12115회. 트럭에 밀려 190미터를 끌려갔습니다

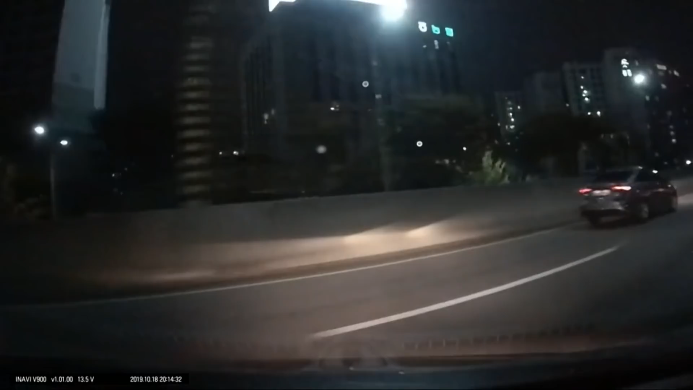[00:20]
이거 뭐야? 급차로 변경했나요? 어... 이거 어떻게 된 거야? 이거 뭐야? 옆에 저 뒤에 뭐야? 뒤에? 뒤에! 계속 밀고 가네? 이거 뭐야?
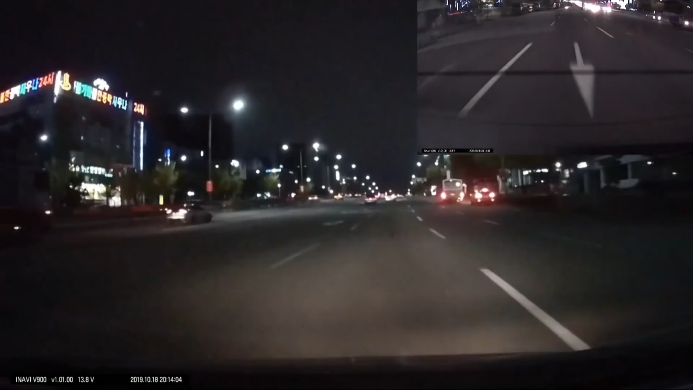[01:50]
왼쪽에... 저 트럭 보이네요. 네, 카고 트럭. 저 카고 트럭이 보이고요. 나는 여기서 이제 차로가 없어지니까 3차로로 들어갑니다. 3차로로 내가 들어갈 때까지 저 카고 트럭 그대로예요. 나는 3차로 지금 들어가요. 들어가고요. 저 카고 트럭은 깜빡이 없어요. 쭉 갑니다. 쭉 간데 저 차가 2차로에서 3차로 들어오면서 날 때리니까 내가 꺾어지면서 앞에 끼고 언제까지 가나요?